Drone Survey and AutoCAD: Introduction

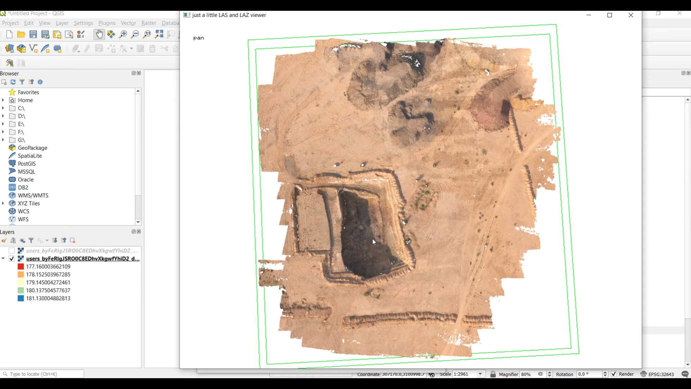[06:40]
so we can see that the point cloud contains many million points they are so close to each other that it almost almost represents like a orthomosaic and when we use a total station these points get limited to hundreds or thousands so we see that the accuracy and the precision increases when we have such a good point cloud now finally we have a 3d object file and this